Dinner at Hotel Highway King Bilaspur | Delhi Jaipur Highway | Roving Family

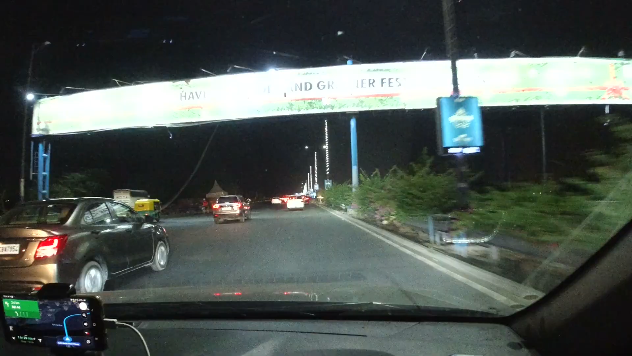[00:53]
तो हम लोग आज निकले हैं जयपुर हाईवे पर, होटल हाईवे किंग गुड़गांव के आगे है।
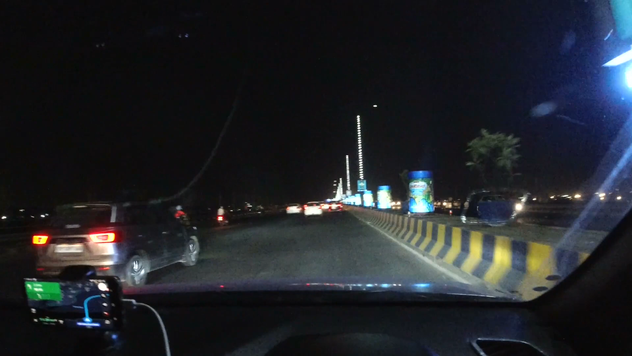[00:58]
जब पटना से हम लोग रोड ट्रिप करते थे और कभी इधर राजस्थान की तरफ आना हुआ जयपुर गुड़गांव, तो अक्सर वहां रुकते थे। अब यहां से करीब 90 किलोमीटर की ड्राइव है, गूगल 2 घंटे 15 मिनट दिखा रहा है और फिलहाल हम लोग DND पे हैं, साउथ दिल्ली क्रॉस करते हुए जाएंगे।